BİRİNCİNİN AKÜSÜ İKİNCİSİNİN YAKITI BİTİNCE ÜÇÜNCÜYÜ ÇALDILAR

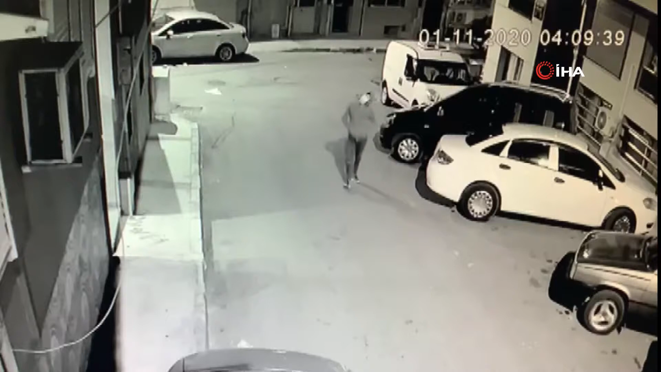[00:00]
İzmir'in Konak ilçesinde Tuncay P. ile Abdullah A. isimli iki hırsız gezmek için bir gecede üç araç çaldı.